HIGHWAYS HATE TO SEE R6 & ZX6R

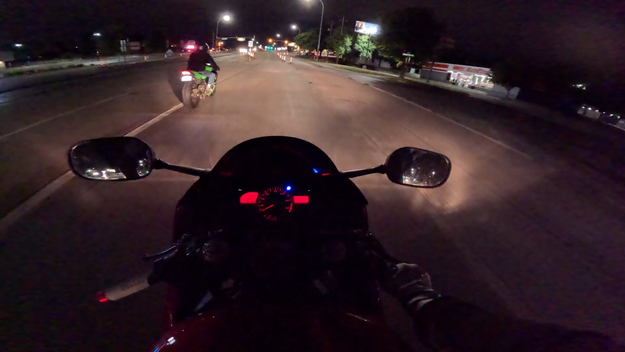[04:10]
Oh, another cop. Oh, this FRS just sped past him. Oh, I think he's cooked. This FRS may be cash. You better get gone, bruh. Oh yeah, he's gone. Yeah, he's.